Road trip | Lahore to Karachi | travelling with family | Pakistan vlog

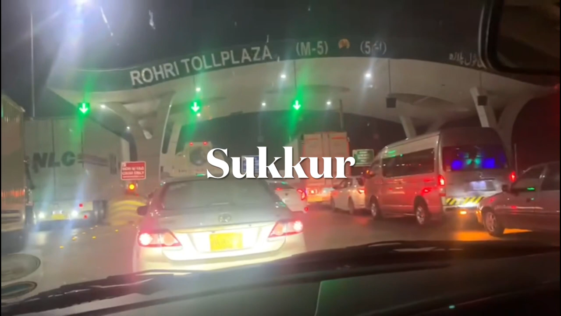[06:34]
रोड़ी का ये टूल प्लाजा है, ये लास्ट एग्जिट है जी।
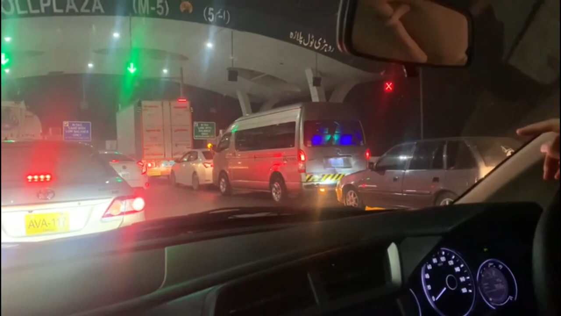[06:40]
अभी आगे जो है वो बन रहा है, तो हम लोग बस यहाँ पे उतरेंगे, खाना खाएंगे और नाइट यहाँ पे स्टे करनी है हमने। और रश आप देख रहे हैं क्योंकि मोटरवे जब आगे है नहीं तो सबने यहीं पे उतरना है।
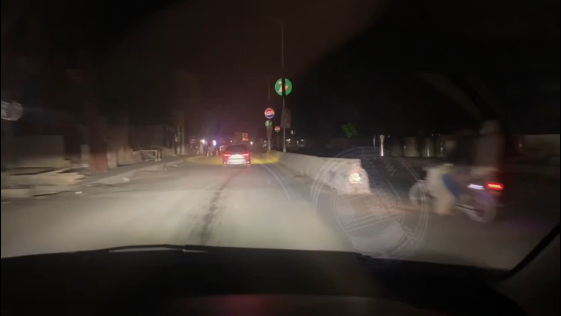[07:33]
ये आप देख सकते हैं ये ब्रिज, ये बड़ा ओल्ड अंग्रेजों के जमाने का ये ब्रिज है।
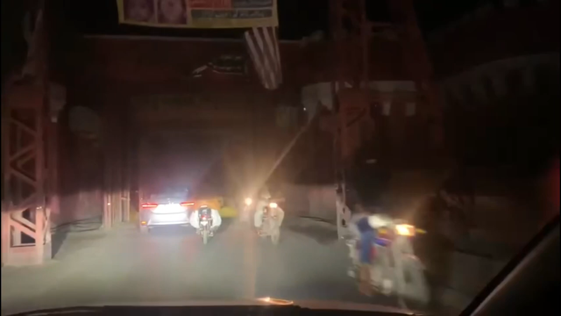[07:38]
दिन में दिखाएंगे आपको दरवाजे, ये ब्रिज